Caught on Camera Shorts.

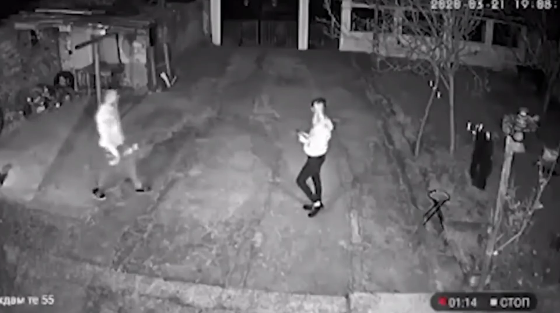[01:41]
लड़की अंधे होने का नाटक करती है लेकिन ये क्लिप कोई टिक टॉक रील नहीं है बलके ये ओरिजिनल क्लिप है